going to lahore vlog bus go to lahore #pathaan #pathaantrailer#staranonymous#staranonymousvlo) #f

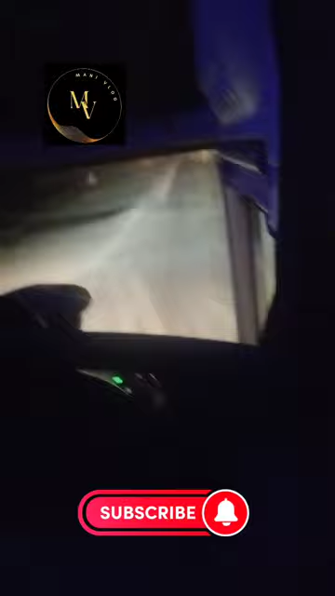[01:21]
فیل سی پیک تے نہیں ہے فیلال تلے ہی سی پیک تے بس رس تے جا کے ہوتے چاڑ جانی ہاں تے
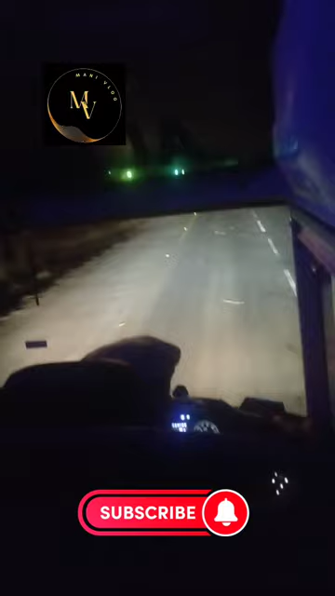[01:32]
تا نو ٹھیک پلا سے بھی دخونے ہاں سی پیک آلیاں دا تے انٹرچینج بھی دخونے تا نو تے انٹرچینج تے آگئے انزہار پر یہاں گھڑ گئی ہے کہ ٹھول پلا سے تے اگر وہ سامنے تول پلاز آیا ہے تھوڑا ہمیں کیمنا تھے لے کردہ ہیں ہوتا دیکھ لو سلدہ ہوتیانا تول پلاز آیا ہے ایتھوڑا پلاز پرانگے پارکے تھے پی بھائی جانگے گڑی دے سمجھ لے سی پی اگر بچار جانگی گڑی